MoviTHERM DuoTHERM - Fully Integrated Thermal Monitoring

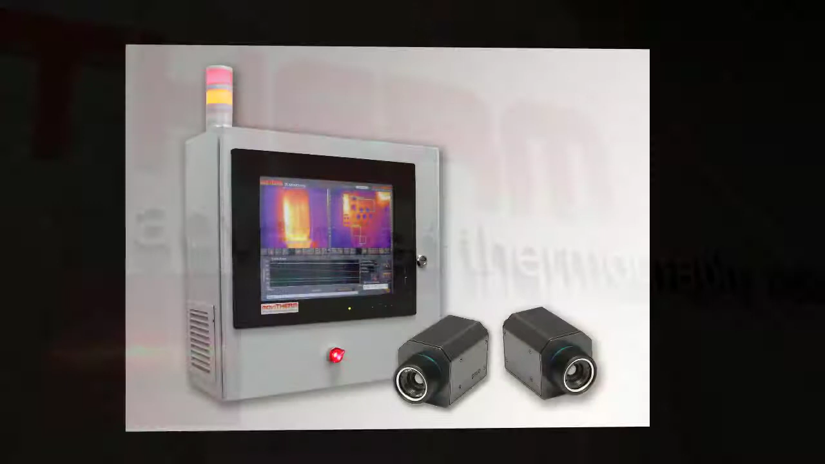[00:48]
This off-the-shelf turnkey system can be applied to a wide spectrum of applications. Some application areas include package seal inspection, plastic welding,
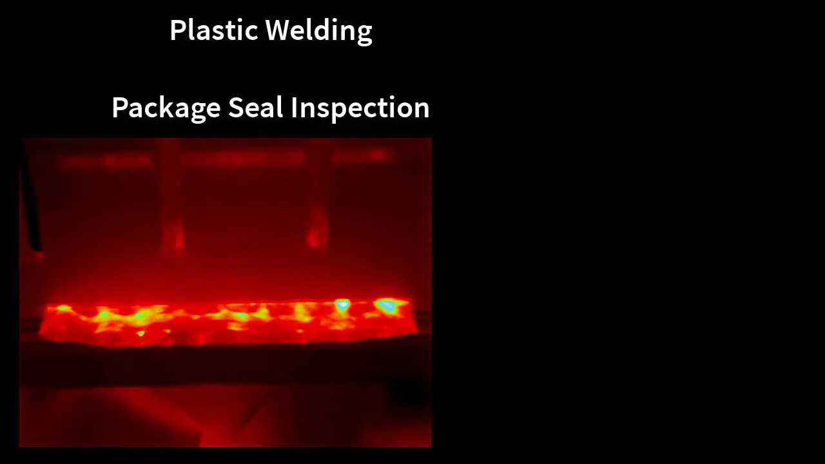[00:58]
metal quenching, annealing and welding, food processing and packaging,
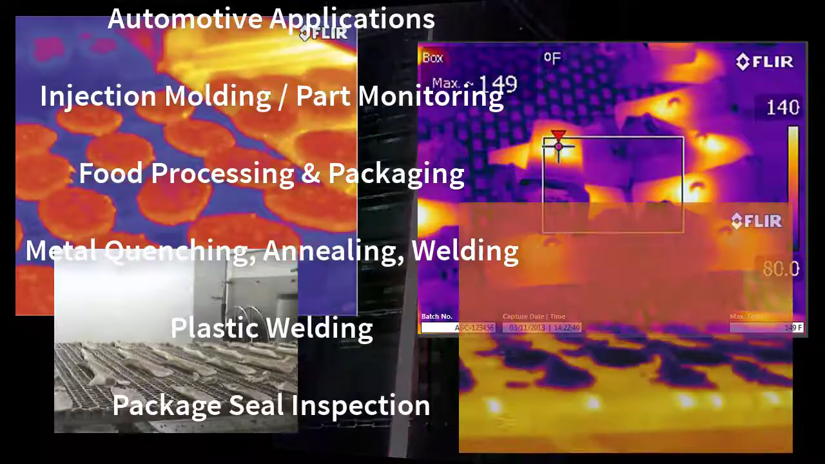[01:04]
injection mold and part monitoring, automotive die cast applications, hot glue verification,
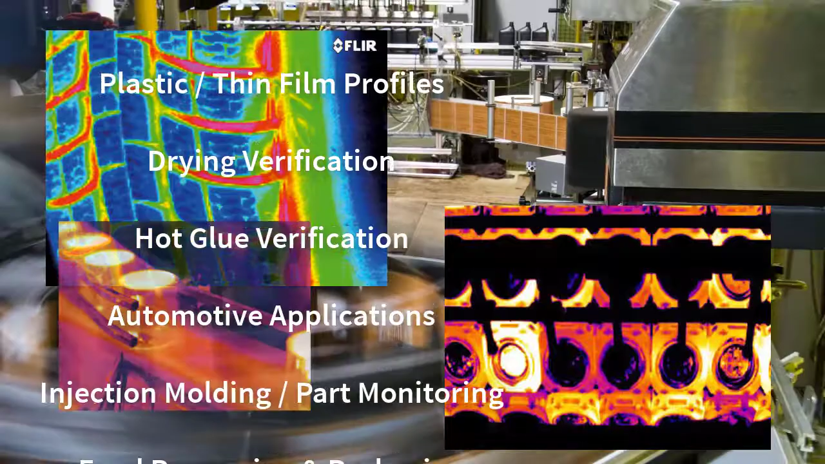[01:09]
drying verification, plastic and thin film temperature profiles, and that's just a few of the possibilities.
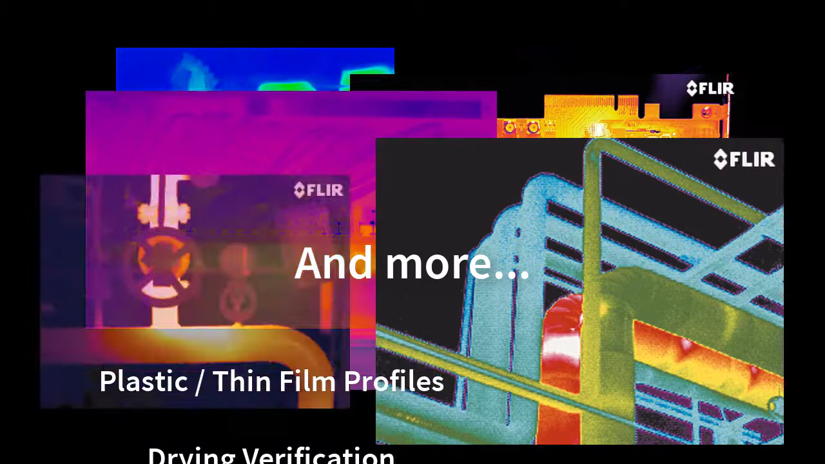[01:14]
If your process involves temperature,
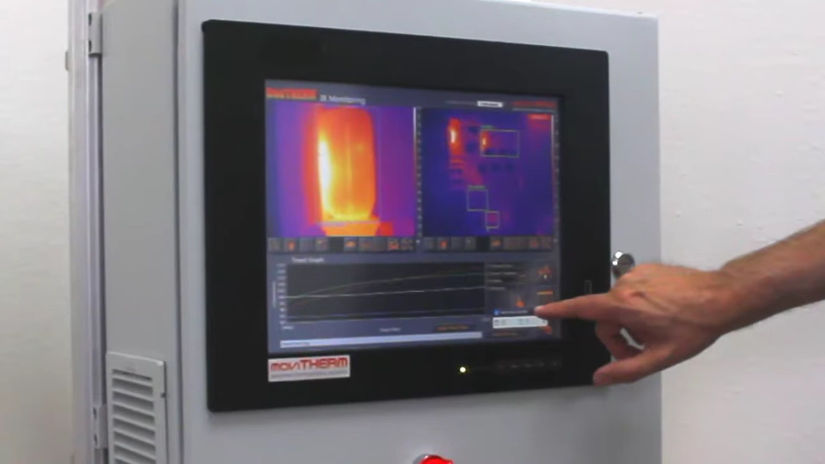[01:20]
the Duotherm system can help you understand and monitor it.
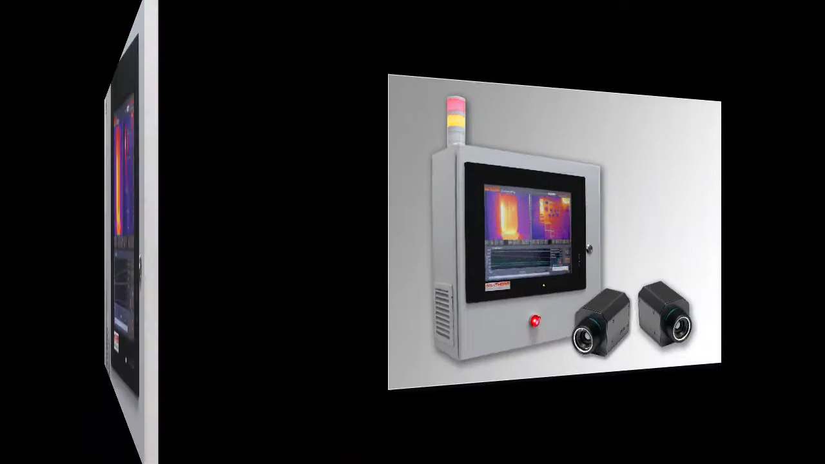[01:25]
The Duotherm system includes two thermal cameras and is packaged in an industrial NEMA 4 enclosure.
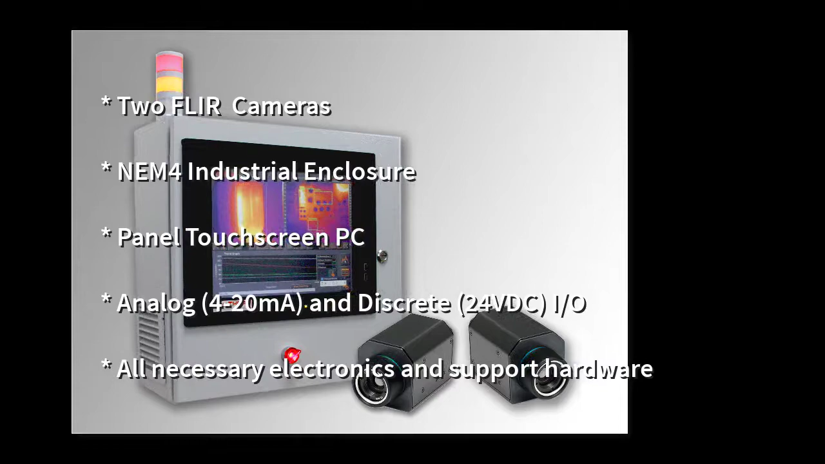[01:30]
There's even an X-proof option for hazardous environments.
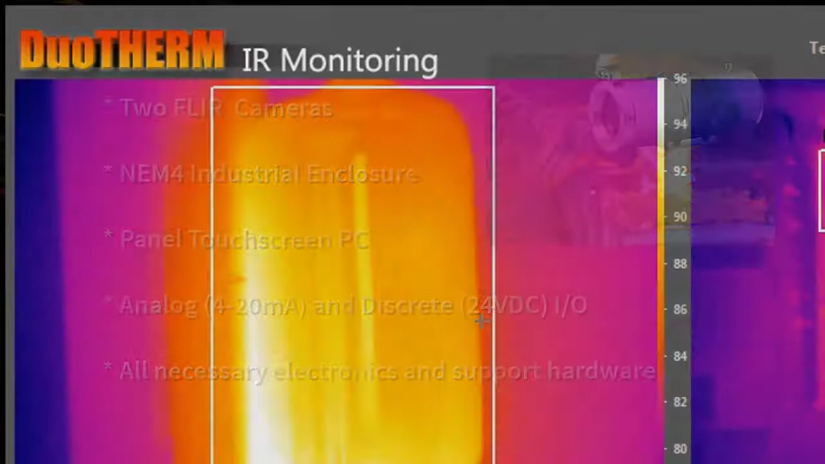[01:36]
The intuitive system software runs on an industrial touch panel PC and includes data and image logging,
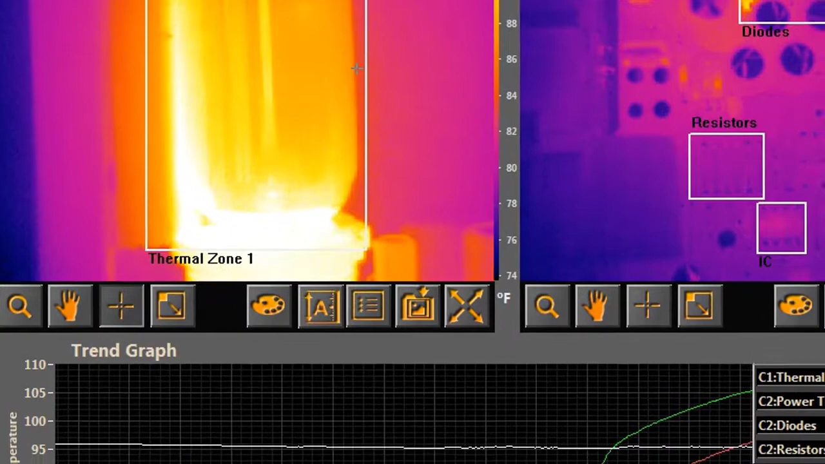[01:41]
temperature trend graphs and a number of software tools to help you track and monitor your process.
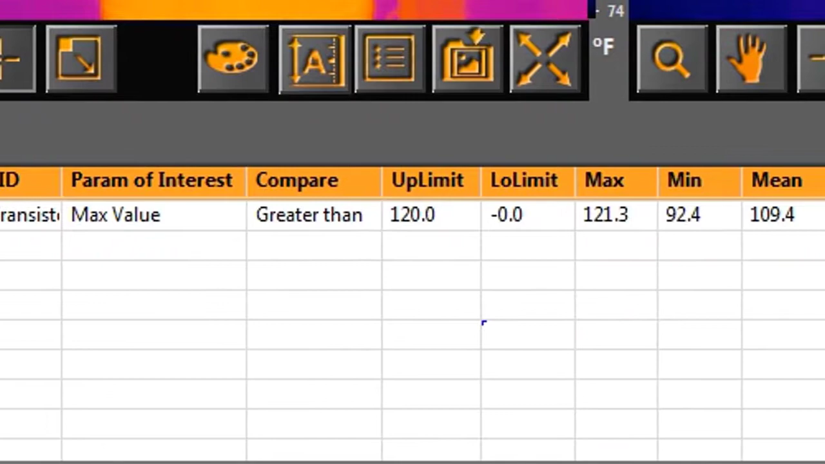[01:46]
The flexible region setup and recipe manager enables you to define several inspection zones.
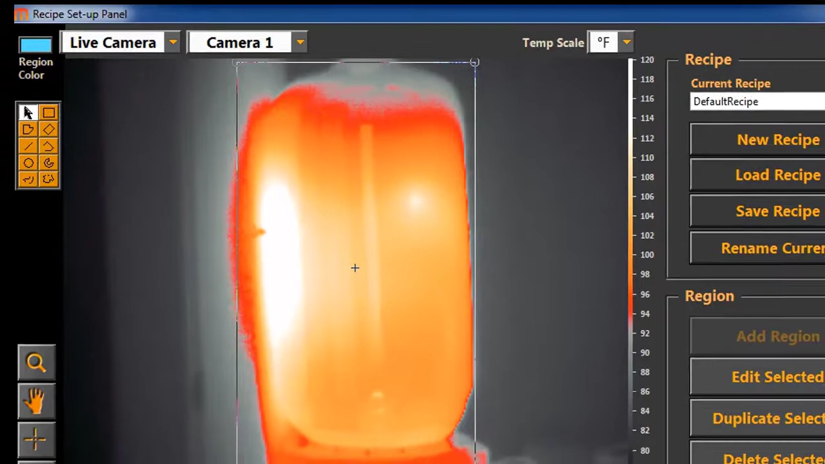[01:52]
On screen: scale top 120°F
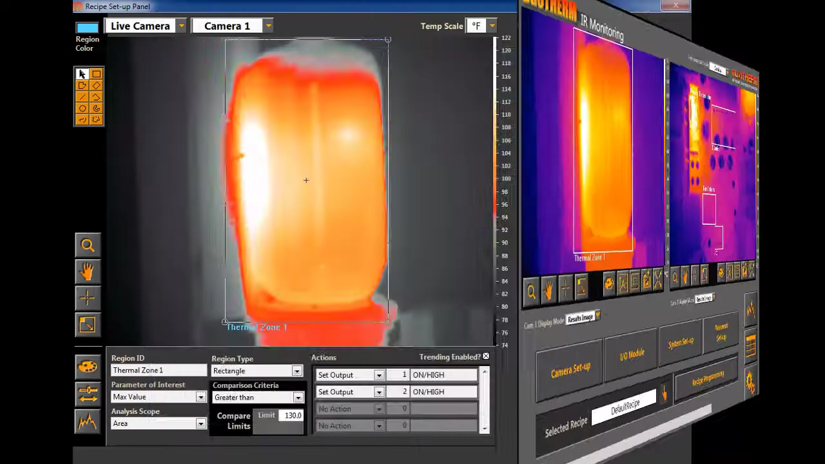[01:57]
The zone settings can be stored as recipes and an unlimited number of different recipes can be saved and recalled later.
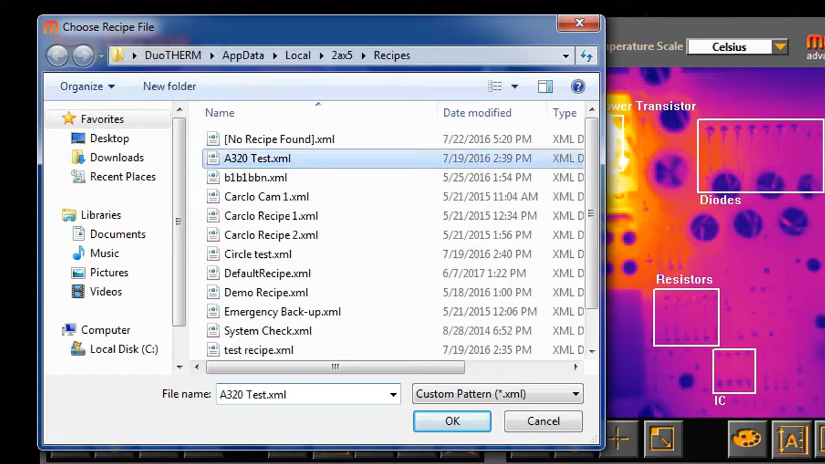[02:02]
This permits you to save different recipes for different product runs for specific batches or just in case you want to experiment with different inspection settings.